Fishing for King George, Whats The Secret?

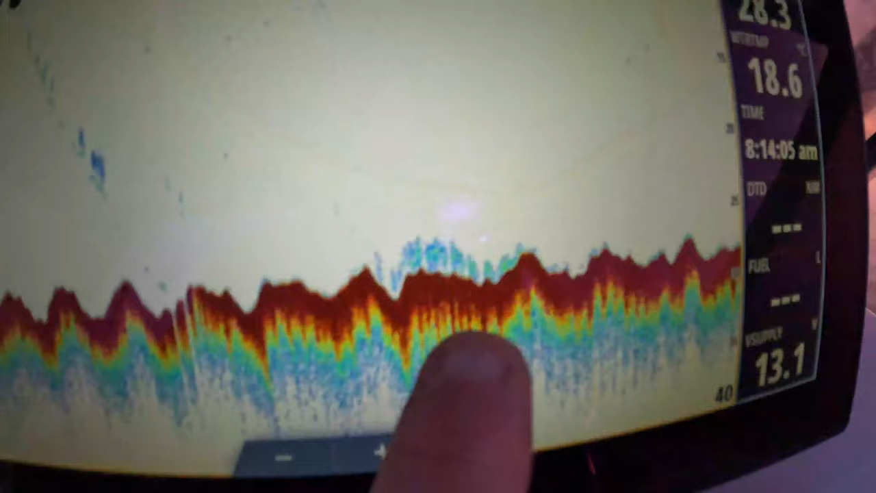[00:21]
this bit of fluff on the bottom here that was
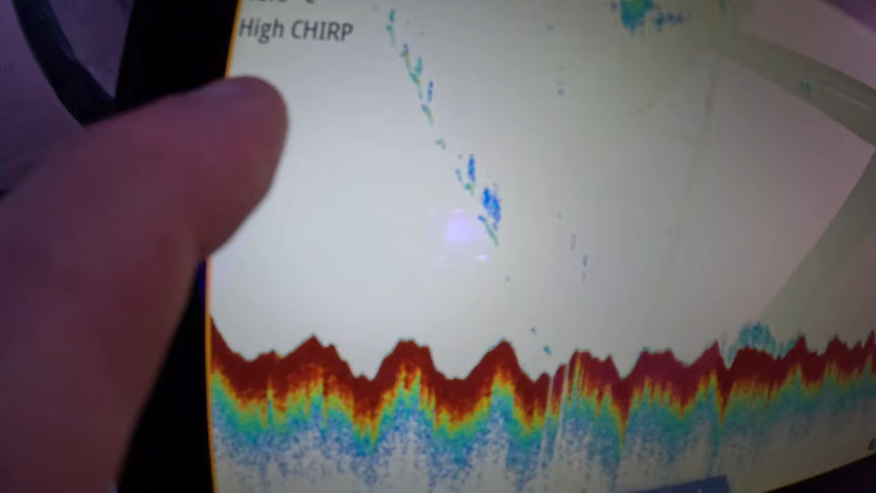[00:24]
my anchor going down but this is what i'm looking for these fish on the bottom you can see
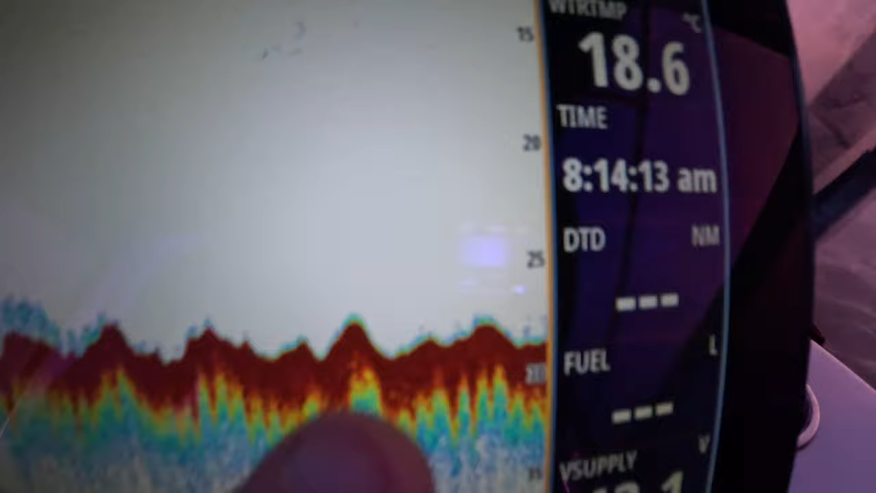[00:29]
On screen: water 18.6°C
them sort of holding right on the bottom all those little blue dots i'm hoping
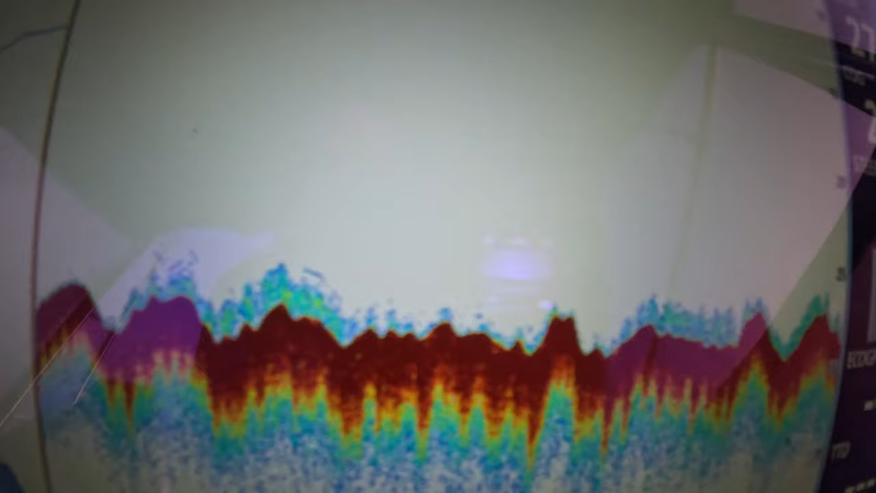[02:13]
so hopefully hopefully get should be able to get something on
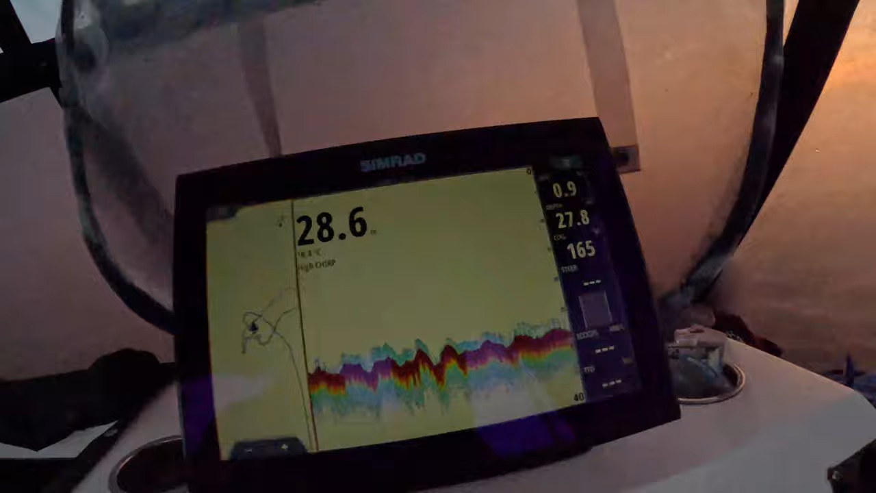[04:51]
you can see them all coming off off the bottom there i just put another handful of pellets down and you can see them all they all come up off the bottom